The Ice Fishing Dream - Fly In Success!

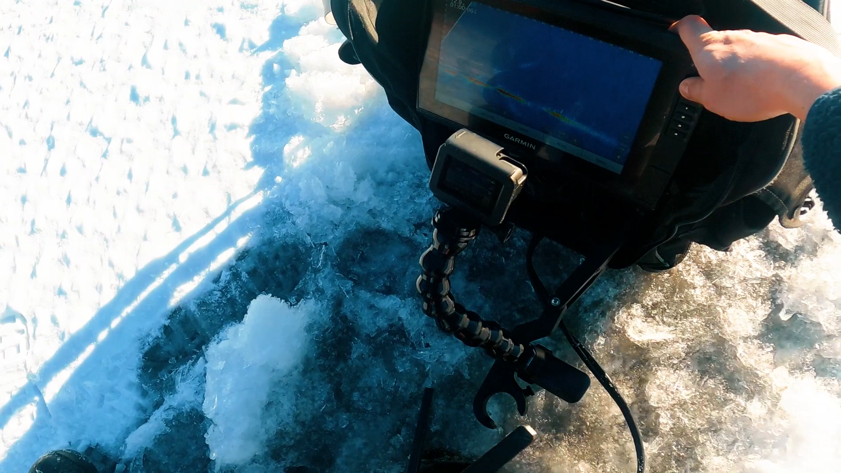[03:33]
will there be crap stars here oh man those are crappies they gotta be there's one there
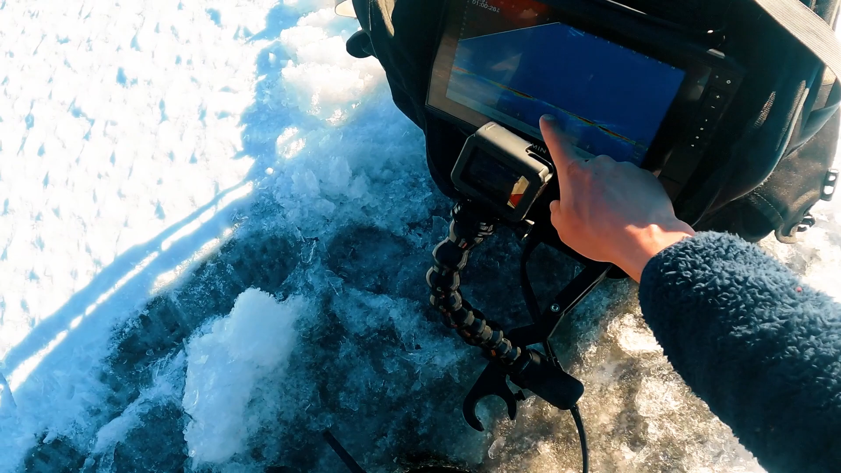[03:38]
there's one right under us all right we're gonna talk all about the new baits they're
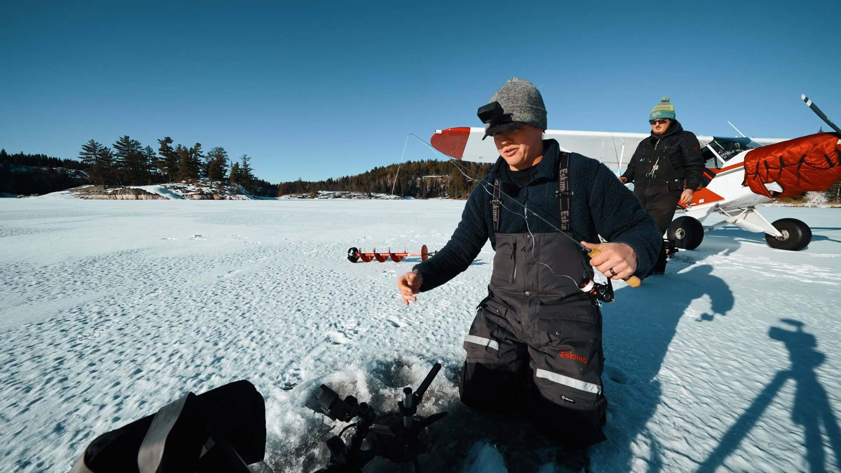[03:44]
using today but first off we found some crappies so today the spot we're set up on is a basin it's this collection point a big depression a divot you might say we're
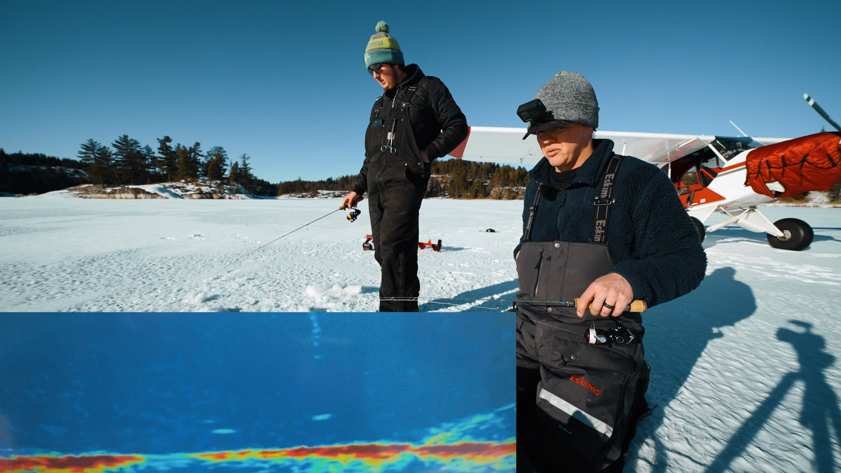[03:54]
fishing a a small lake that doesn't have a lot of deep water so just sometimes they all collect in one spot that's what makes crappies really volatile in the winter is is if they all stack up in one spot they can get they can get beat up in a hurry um so you gotta you know practice catch and release because a big crappie can be an old fish this fish is just staring at me he meant to say he's going to protect the resource that was heavy yeah that wasn't light that was not light
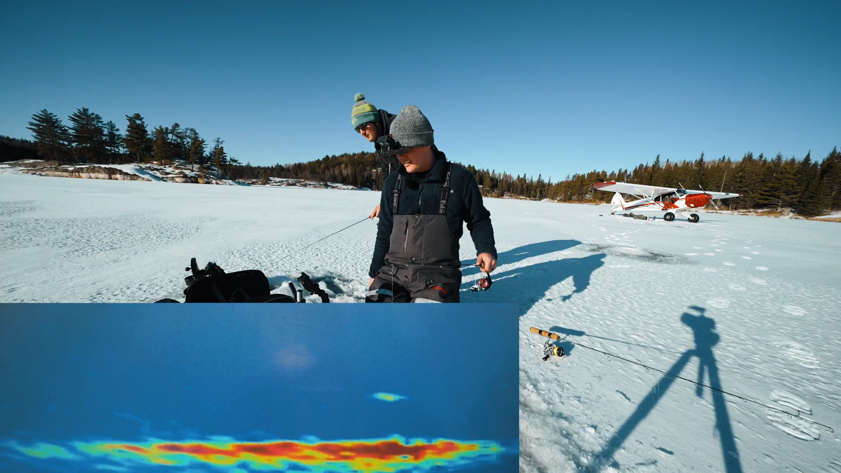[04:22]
there's my bait you can see a fish slithering on the bottom towards me that fish is coming up for you now for sure that fish is coming up to you come on you just gotta trigger him tantalize him okay he's gonna eat right now right now two crappies what is going on what is going on he's still there i know he's coming back here right now right there fish is gonna eat his bait right now look at this
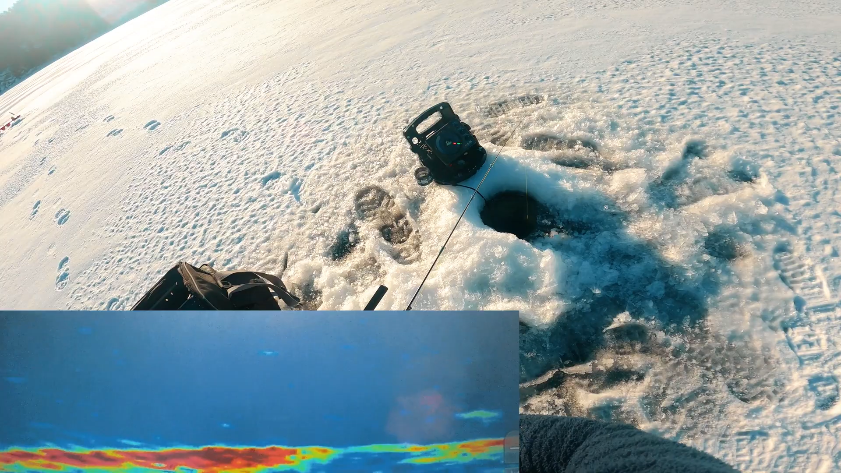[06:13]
it's going on over here and i cash in what oh they're all nice hey slab daddy
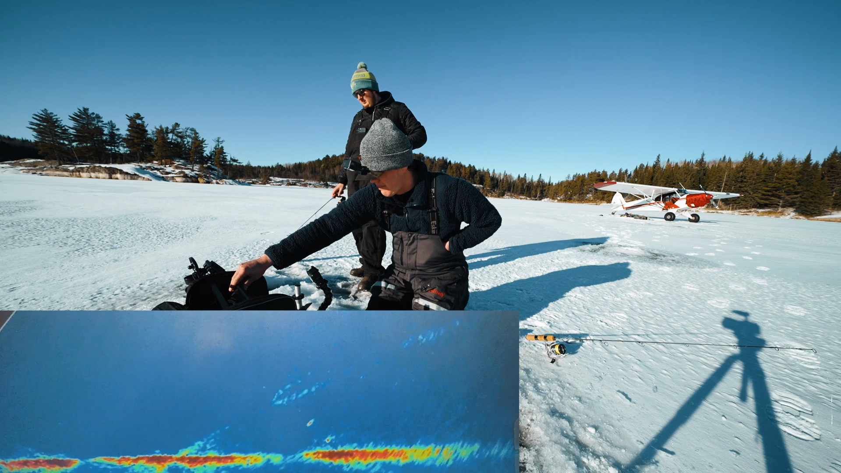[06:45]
oh 25 feet yeah look at all the fish out there though 20 feet and then if you go to the next yeah let's go to that let's go to that pod okay we're actually on the mother load right now dude there's so many fish down there there's a lot of fish down i know that guy underneath me is charging up
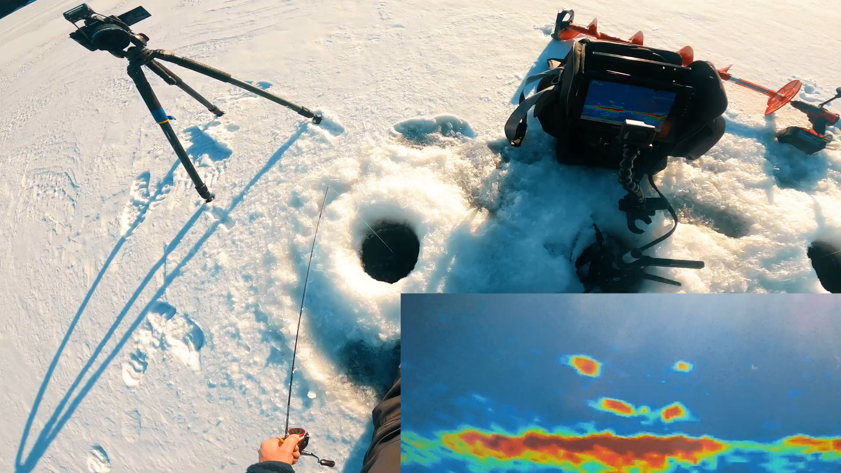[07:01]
oh look at this look at this oh my gosh
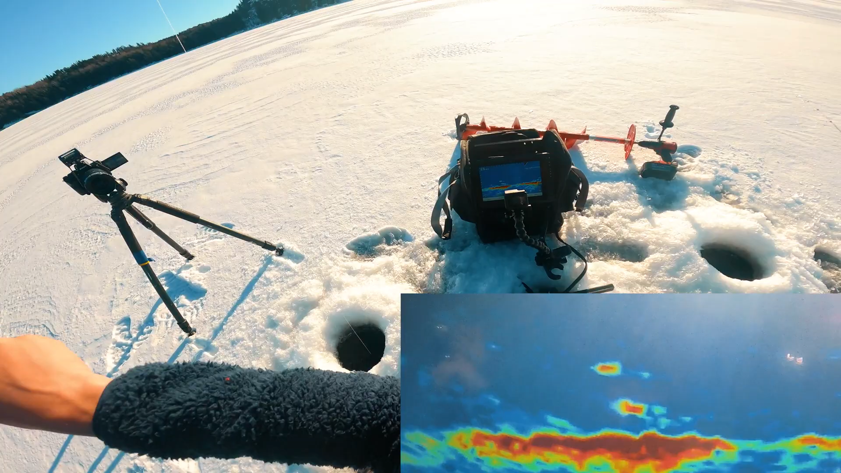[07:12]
nice oh man we're on them now it took i mean it didn't take much at all
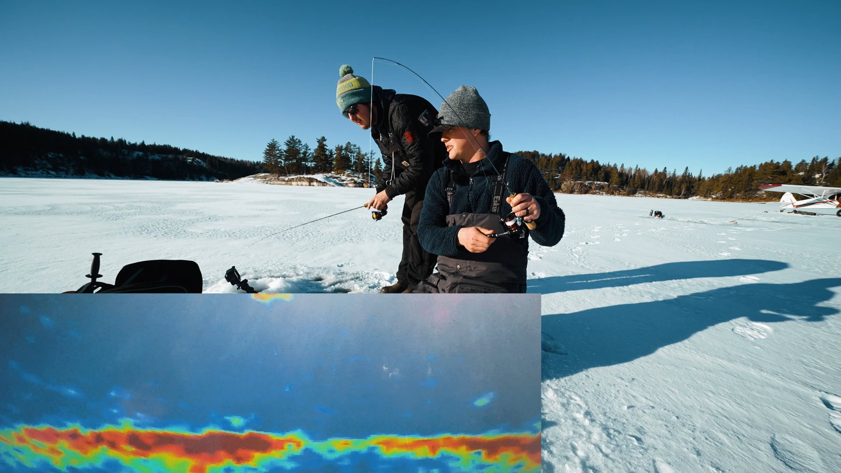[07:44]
i don't know which i want that could be a crappie too they like me oh wow oh wow
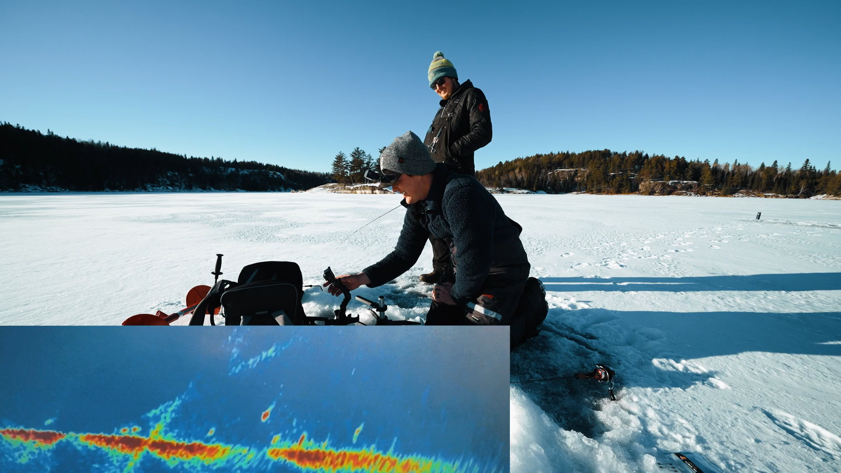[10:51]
what we like right there 30 30 feet so that's a little more than a boat that's how i try to picture it in boat length